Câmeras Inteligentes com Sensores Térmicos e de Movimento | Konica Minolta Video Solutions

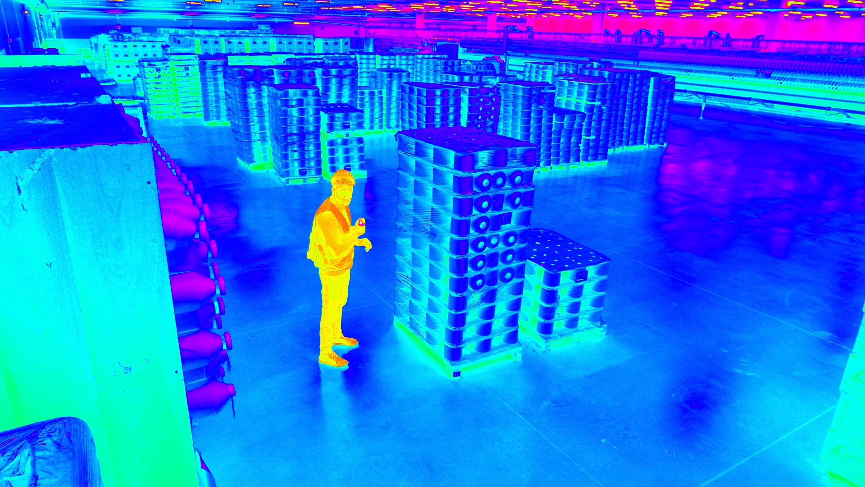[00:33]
If it's still there in five seconds, I'll trigger an alarm.